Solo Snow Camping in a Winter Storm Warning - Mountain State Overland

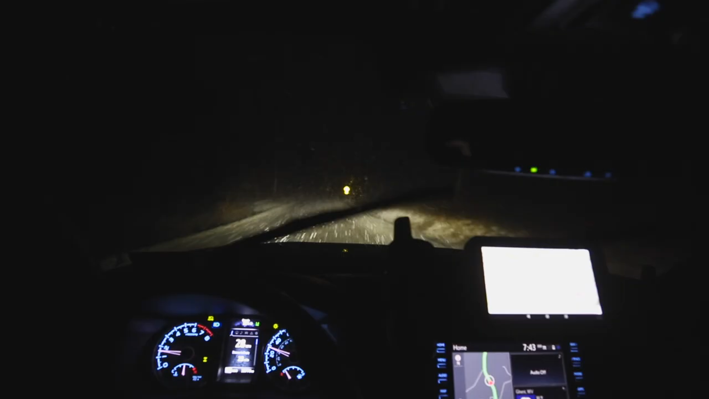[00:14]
Yeah, generally I'd say the road conditions are pretty good. As you can see, it's coming down really hard. We had, I don't know, 6 inches of snow here for the better part of the day. It turned into sleet briefly, and now it's full on snow, and you know, this system is just kind of wrapping around itself.